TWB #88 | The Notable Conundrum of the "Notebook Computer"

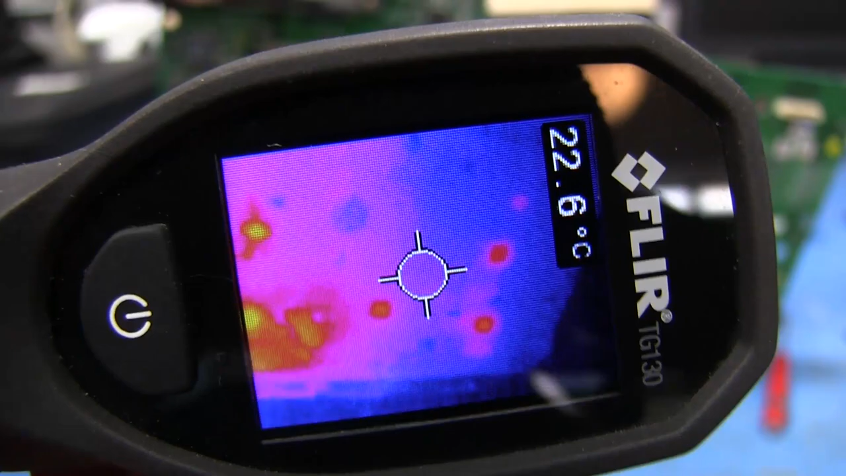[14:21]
On screen: spot 22.6°C
Yeah stuff's getting power Yep stuff's getting warm like like that chip right there
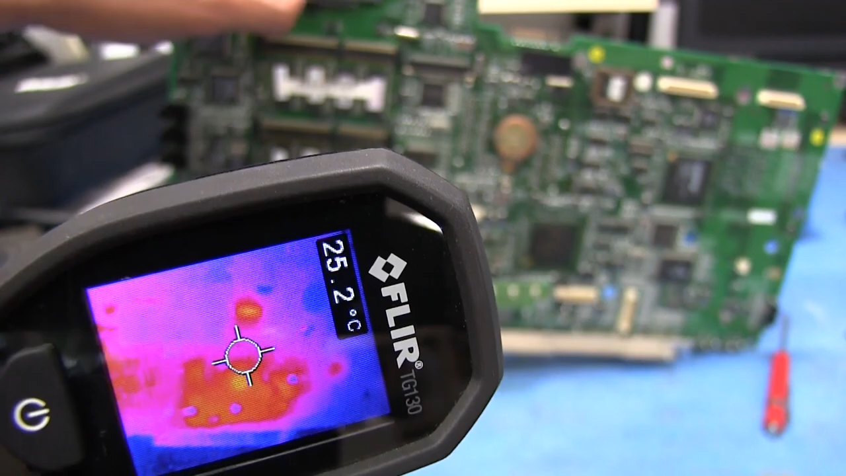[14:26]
On screen: spot 25.2°C
That down there looks like it's the chipset
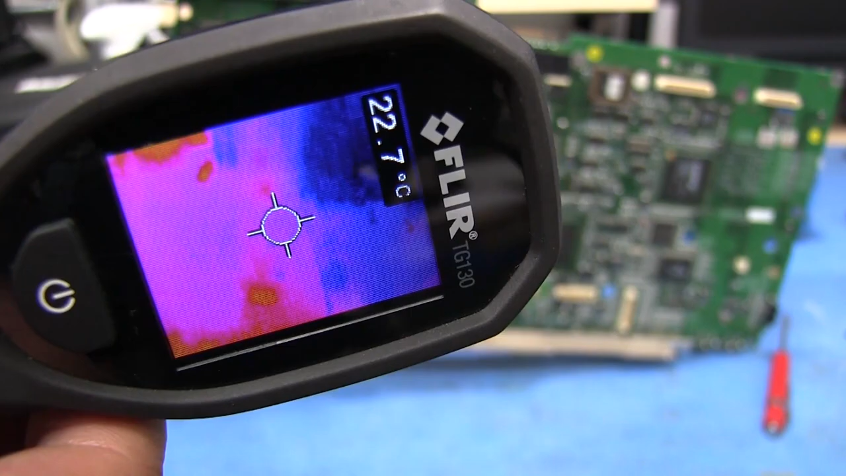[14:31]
On screen: spot 22.7°C
So yeah, definitely Stuff is coming alive
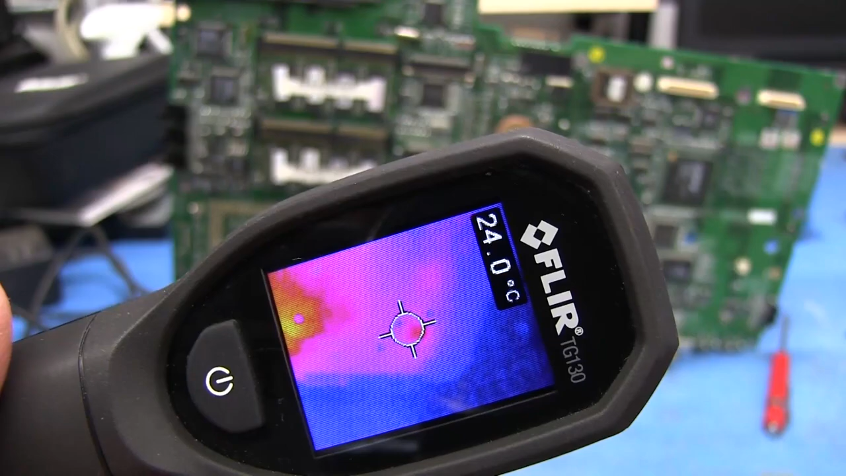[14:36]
On screen: spot 24.0°C
Oh, actually and then now this light turned off so Looks like it went back into like standby